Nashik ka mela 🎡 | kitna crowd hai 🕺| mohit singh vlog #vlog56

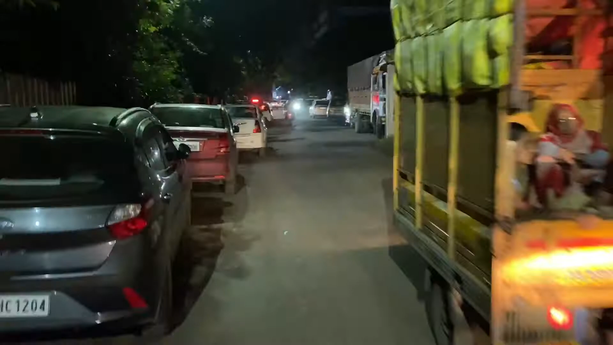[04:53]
तो हो रही है हमारी गाड़ी, देखिए बाहर निकली हुई है थोड़ी सी,